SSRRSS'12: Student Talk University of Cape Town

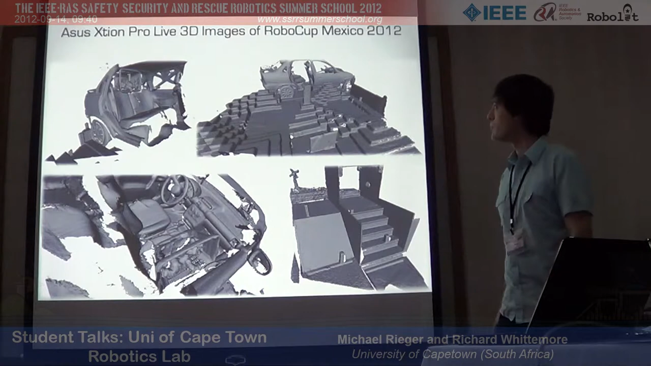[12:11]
This is just a video of a couple of scans, such scans stitched together.
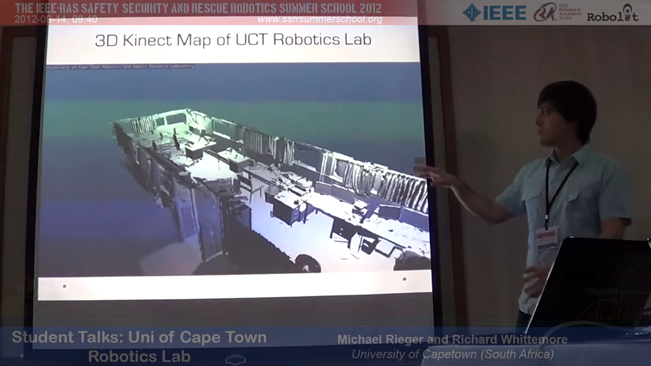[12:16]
This is the upstairs section of our lab,
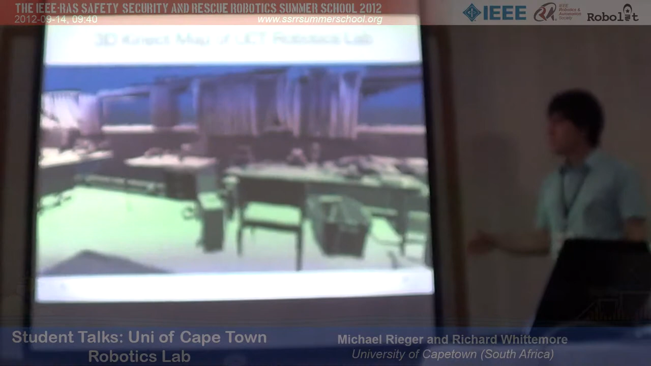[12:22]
but it really does give some fairly impressive and quite realistic results.
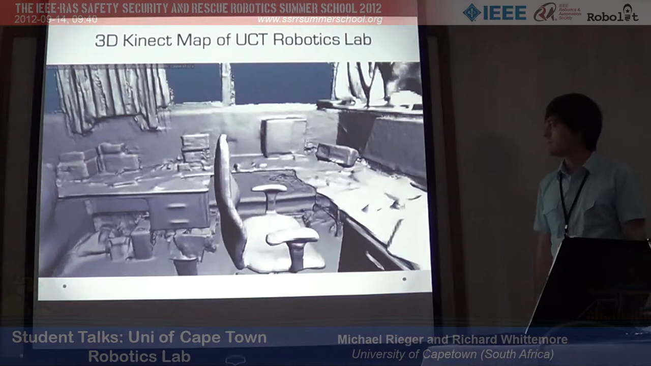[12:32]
How many scans? This was a series of 4 scans, or possibly 6, yeah.
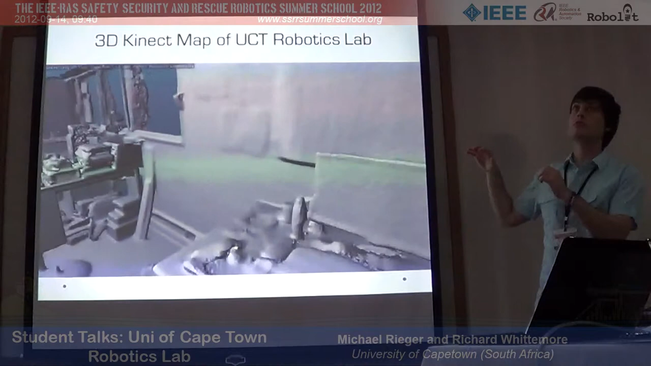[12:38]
So every corner and then 2 in the middle. How long does it take to complete all scans? The scans, it depends entirely on how much detail you want.
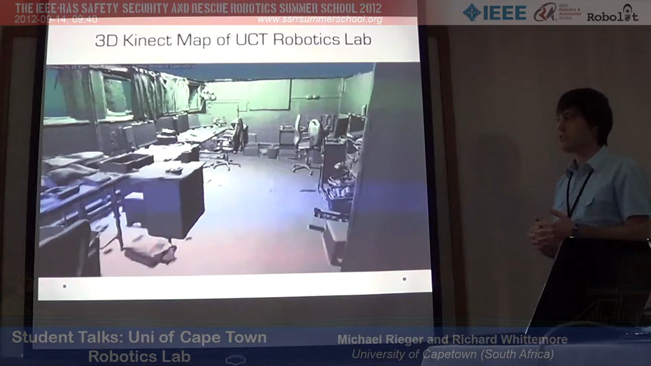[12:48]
The longer you let the system look at an object, so you hold the sensor and you move it around and it builds up this image.
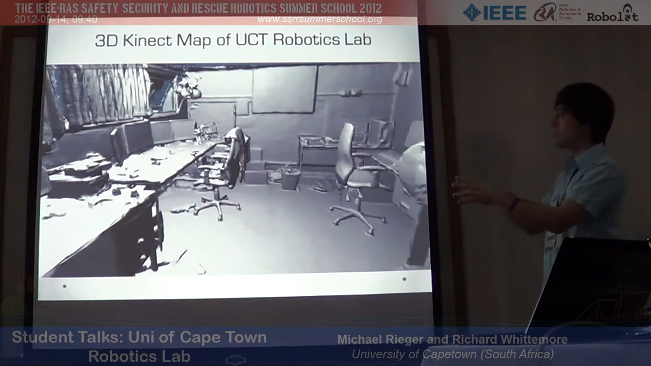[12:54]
So the longer you hold it, the flatter walls will get and the nicer it will look.
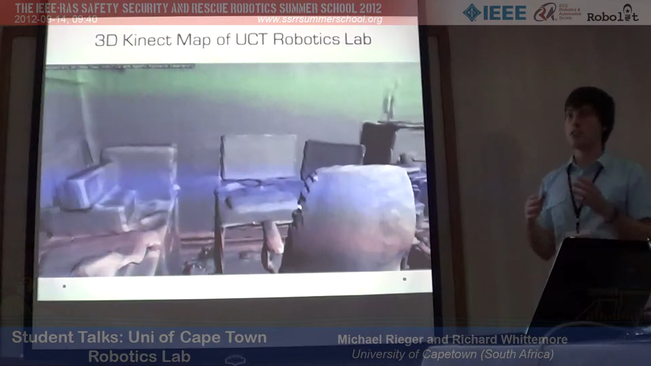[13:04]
But you can generate a scan pretty quickly in a couple of minutes that gives you a very good idea of what's there. Just the longer you take, the more detailed it will get. So how, like this room right here, how long did it take to do all the scanning? This was probably about an hour scanning, because it is, I made sure that which you can't see here, I scanned under the desks and I tried to get as comprehensive a picture as possible. But if you were to just walk through this, you could probably do it in about 5 minutes and get reasonable.